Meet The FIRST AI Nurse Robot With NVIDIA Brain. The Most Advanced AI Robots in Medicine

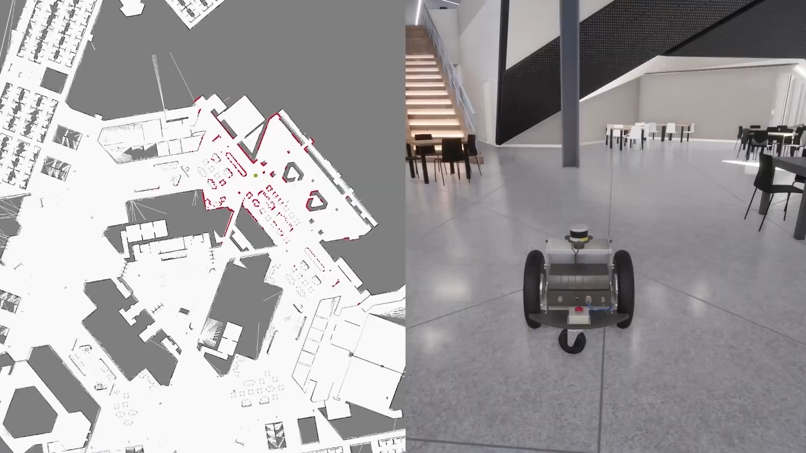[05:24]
LiDAR and SLAM allow real-time sensing where Neurobot can create maps of new environments using precise measurements relevant to their own position in the environment.